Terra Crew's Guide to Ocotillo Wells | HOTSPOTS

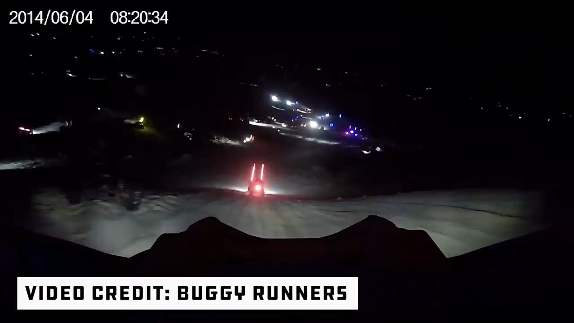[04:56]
This whole area right here where there's all these bushes behind us is pretty much like lit up with other campers traveling here at night to like watch everybody race up the dune.
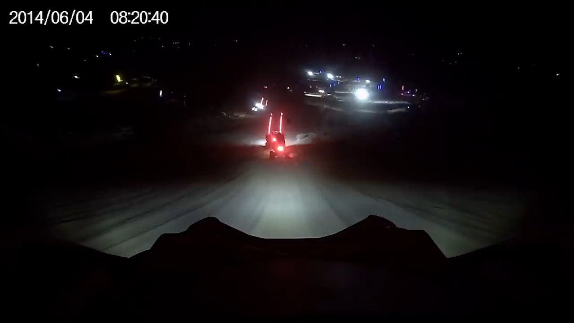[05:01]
It's similar to like Oldsmobile and like Competition Hill and Glamis. So you'll kind of see people like line up at the base of the hill and race up it.
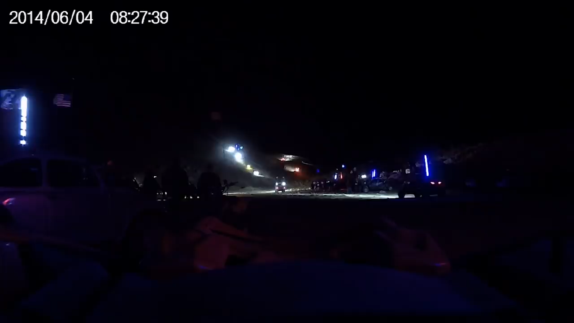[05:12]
We're kind of far from it so you can't tell, but it's a pretty steep base. It's probably, I believe it's the biggest dune out here. We're going to see if Tim could go up it, man. Evan, are we going to see some 4Runner action?